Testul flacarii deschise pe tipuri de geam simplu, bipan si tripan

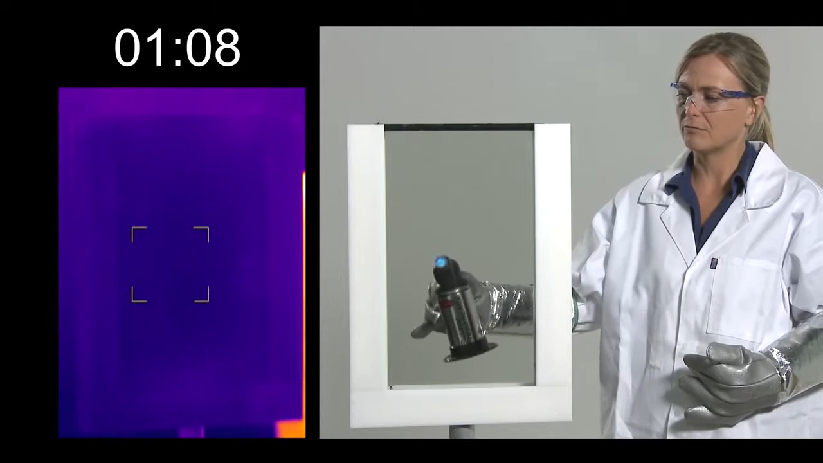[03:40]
really that the double glazed unit began to show that heat on the outside.
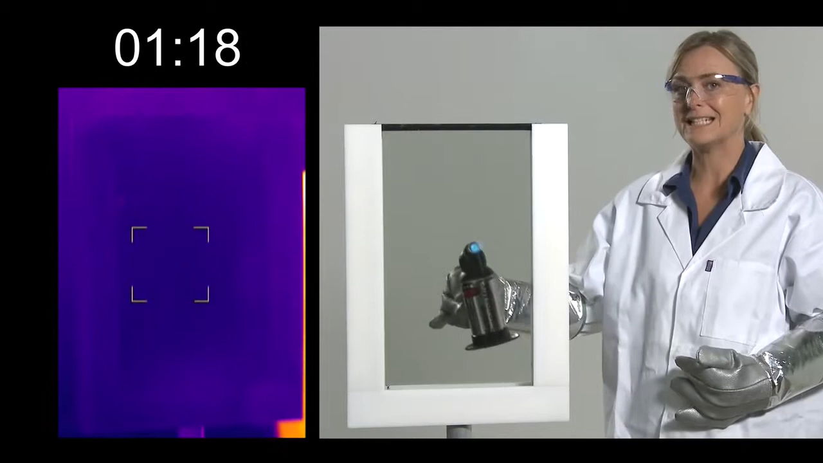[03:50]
Remember, I'm on the inside of the house. I'm just slightly wondering how long this one piece of glass can take it.
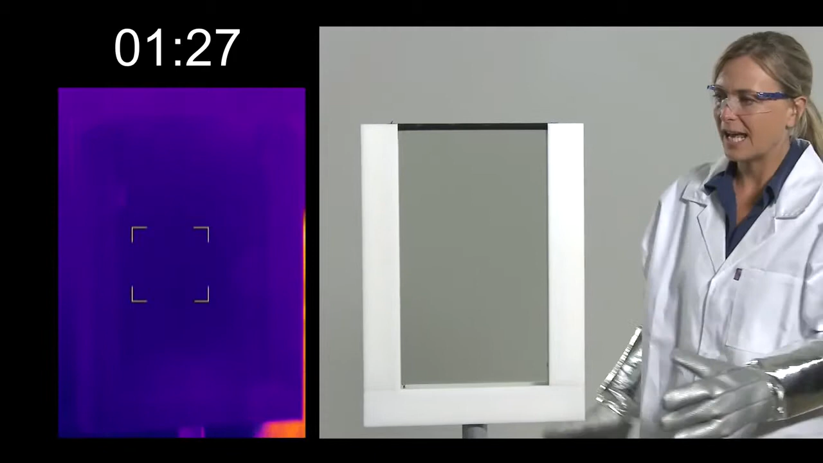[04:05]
the same timing as we were for the double.
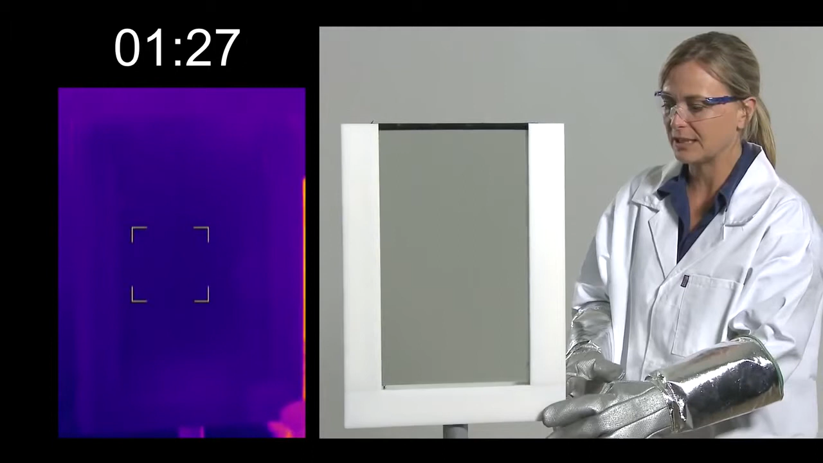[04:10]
That's what you can see on the outside, but on the inside of the unit you can see just
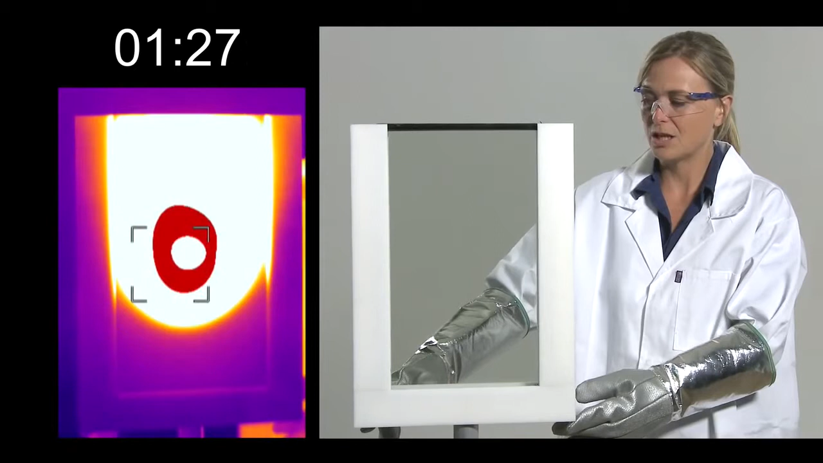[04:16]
how much we were heating it there.
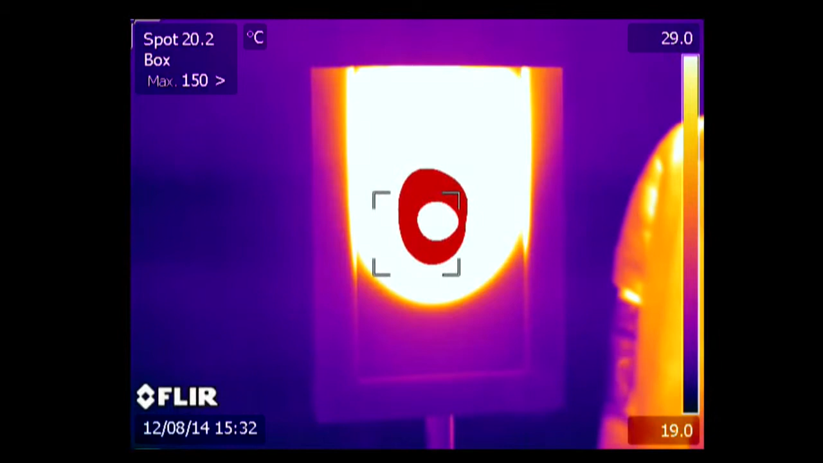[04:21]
On screen: spot 20.2°C
And the results were single, the heat pours out.
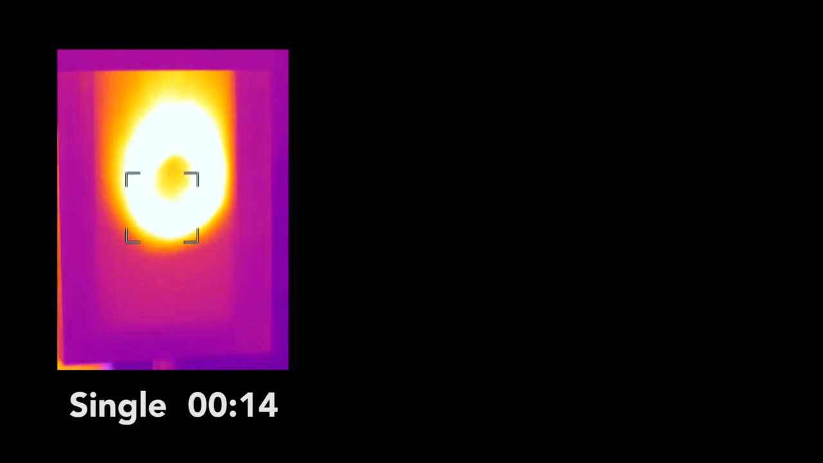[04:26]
Double, superb heat retention as you'd expect,
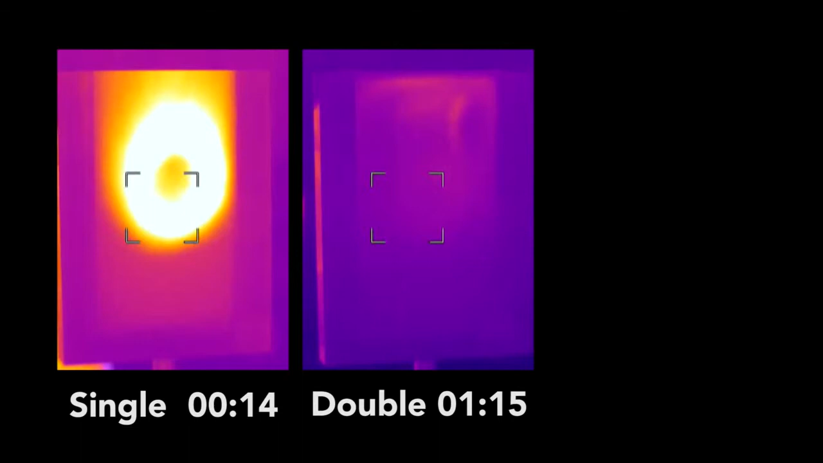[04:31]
but triple takes heat retention to a whole new level. Double, superb heat retention as you can see the heat retention as you can see the heat retention as you can see on the outside.